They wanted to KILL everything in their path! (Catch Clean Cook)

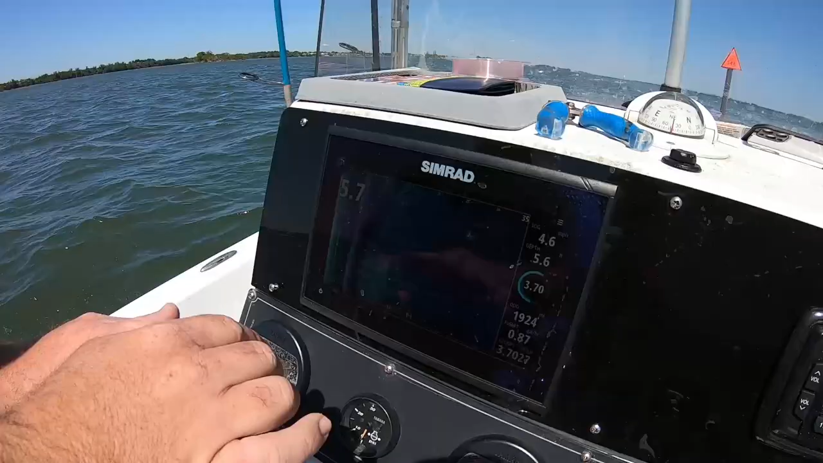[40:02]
Jamie's looking on the side scan, trying to find him around the poles. So, see the bait?
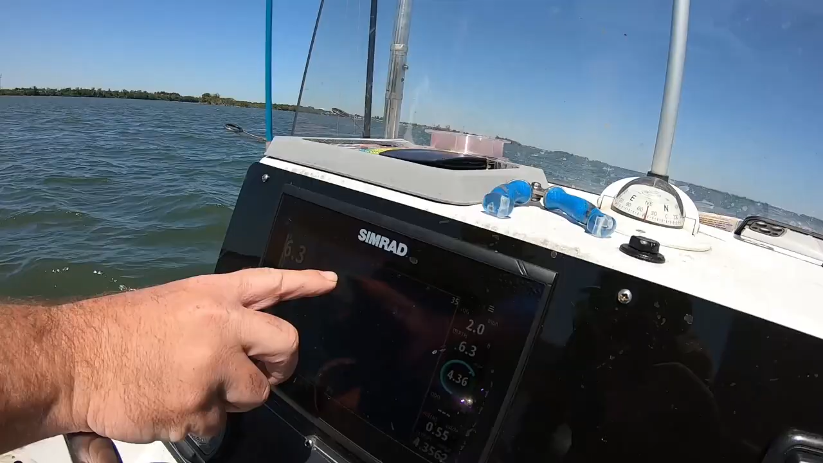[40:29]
He's on the other side. That's how it was. He's on the other side, so he's on the deep side.
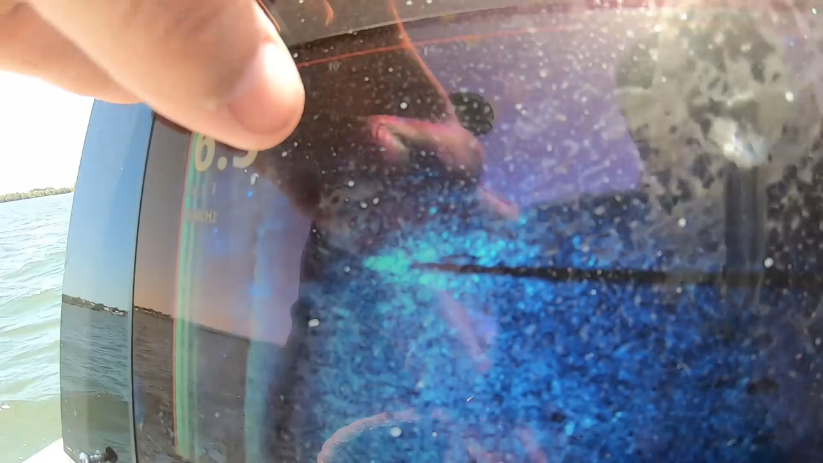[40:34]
That's him right there. We'll see.